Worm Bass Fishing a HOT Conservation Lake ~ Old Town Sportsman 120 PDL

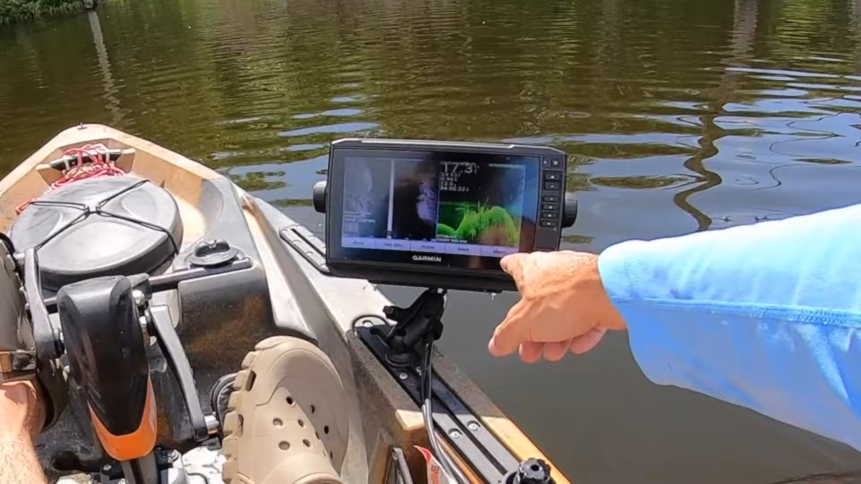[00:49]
Looks like there is a hard thermocline set up if you can see that right at the 10-foot line.